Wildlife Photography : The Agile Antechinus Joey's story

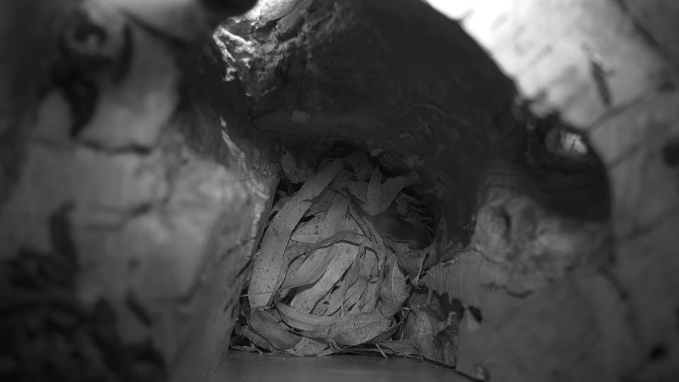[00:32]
Its little adventure lasts for no more than two minutes. Exhausted it goes back into the nest and snuggles up with the other siblings. Over the next three days the young male comes out once a day. Each time it does so its coordination improves and it gets a little stronger.
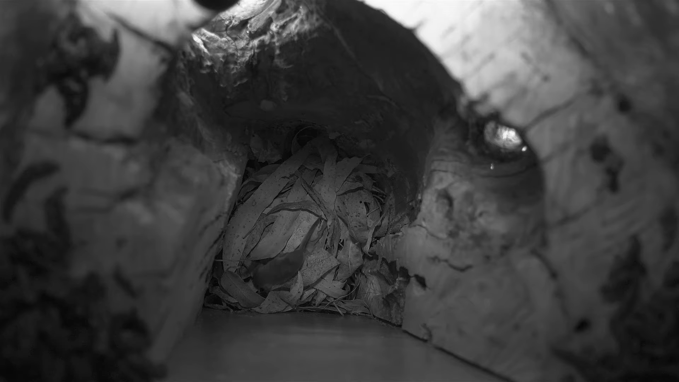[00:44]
On the fourth day another male ventures out, soon followed by another.
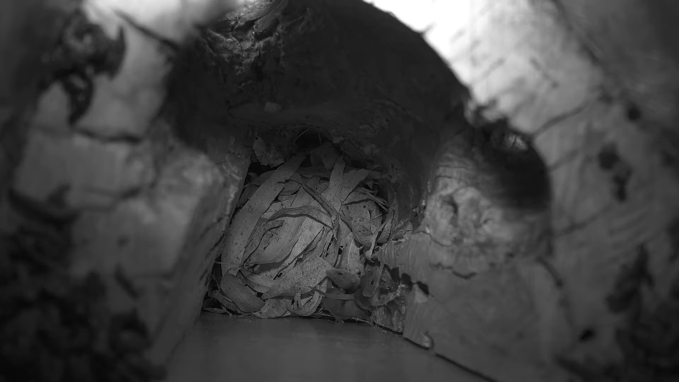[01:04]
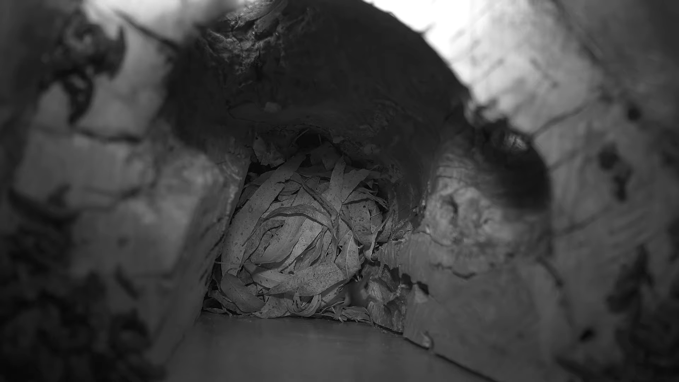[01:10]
Day seven the female joeys start venturing out. By the end of the second week, the first male joey is getting quite confident with climbing up and down the nesting hollow.
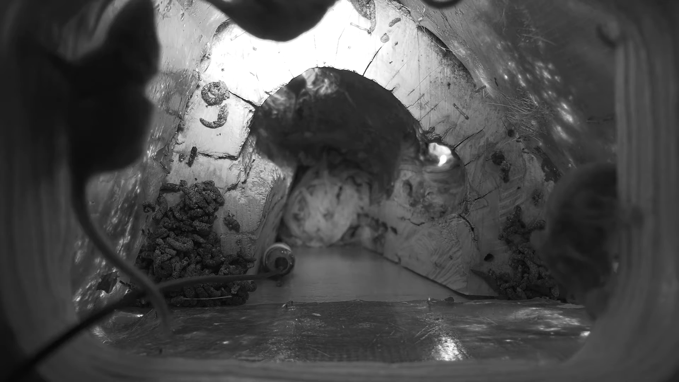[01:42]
End of week three, all joeys are coming out of the nest together. They spend most of their time following each other up and down the nesting hollow. Sniffing and scratching is another fun activity.
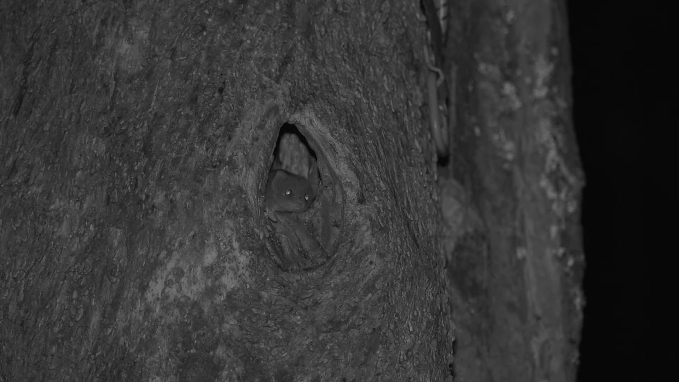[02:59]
The first male joey to leave the nest is now taking a big interest in what's happening outside the nesting hollow. December the 12th.